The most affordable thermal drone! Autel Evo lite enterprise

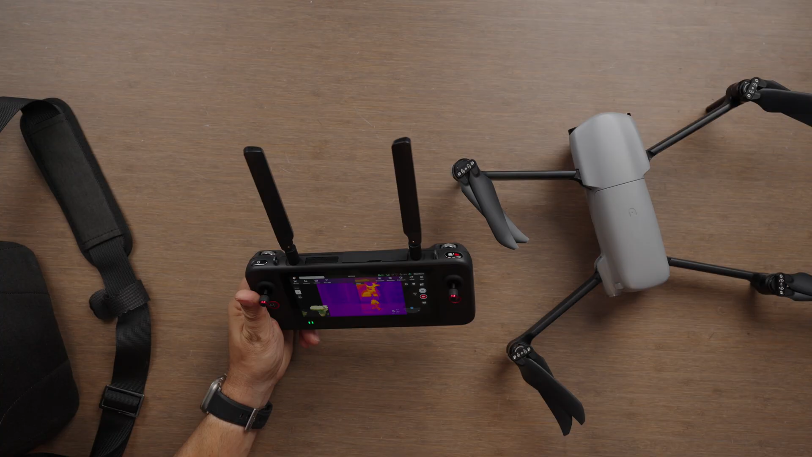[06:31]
of flights so right now it's staring back at the camera here and of course we can change this over we can change the different modes so we have remote id obviously on here and we'll switch over to the wide so that's the wide sensor not terrible let's see what the latency is